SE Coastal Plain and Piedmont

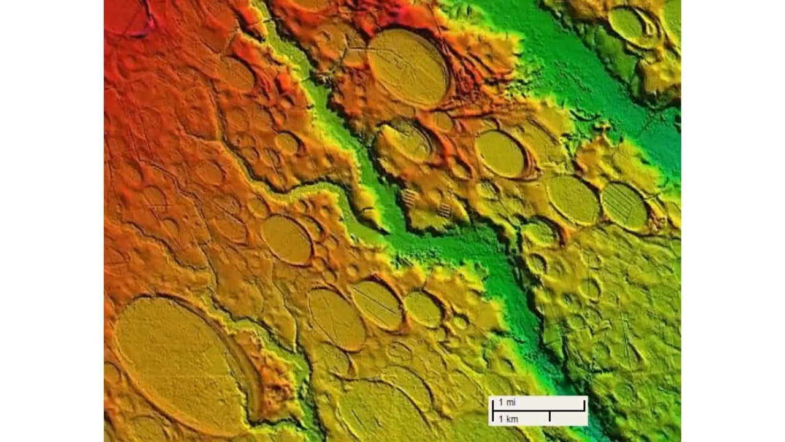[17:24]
these elliptical depressant run with a northwest southeast orientation. These are Carolina Bays. And so we're going to talk a little bit about Carolina Bays. And that includes pocosans as well as Atlantic White Cedar.